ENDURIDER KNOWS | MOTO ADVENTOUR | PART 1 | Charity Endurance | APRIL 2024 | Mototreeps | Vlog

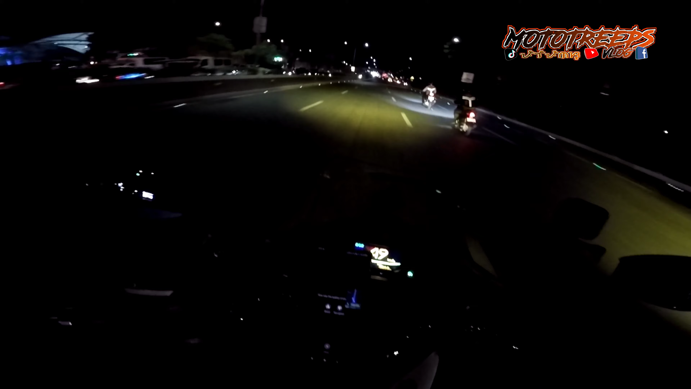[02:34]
Oh, let's go mga peeps, let's go, let's go, let's go. Kalma, kalma, kalma, kalma. So magmamakarter highway tayo mga peeps. So dadaan tayo ng ilalim batasan. Underpass. Then pakaliwa yun, papuntang circle. So stoplight, stoplight. Hindi pwedeng babaliwalayin yan.
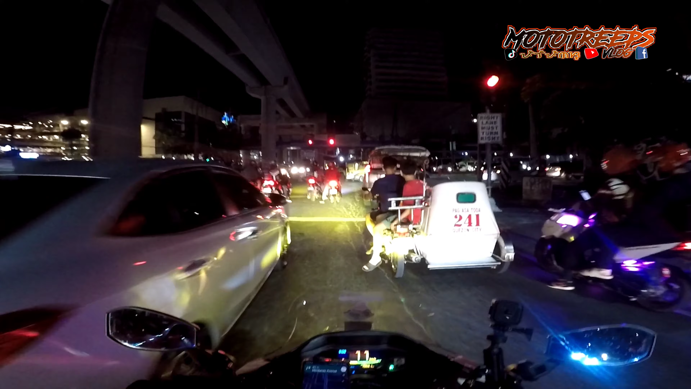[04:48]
Pwede dito, pwede doon. Didiretso ako.
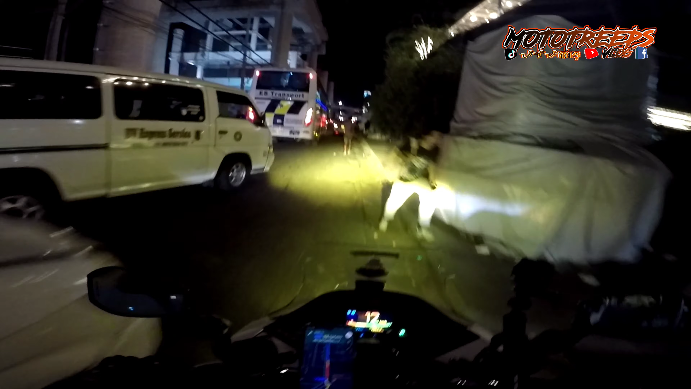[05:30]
Ang traffic dahil sa mga commercial vehicle na ito.
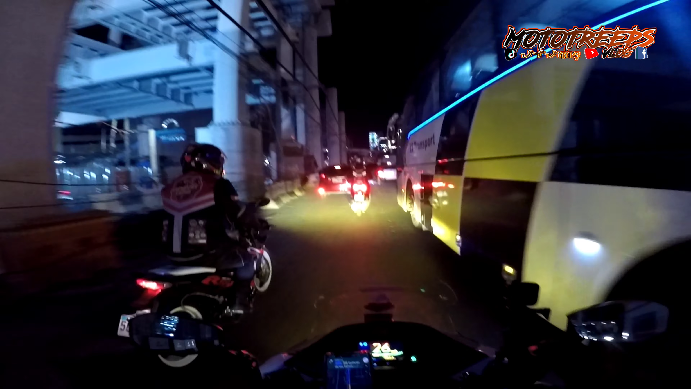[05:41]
Head sa mga peeps, pamonumento na tayo.
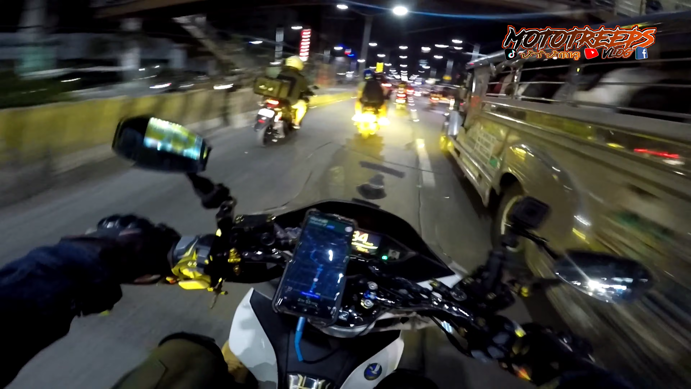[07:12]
So, monumento na tayo mga... Ah, tama, monumento mga peeps. MacArthur Highway na tayo. Let's go.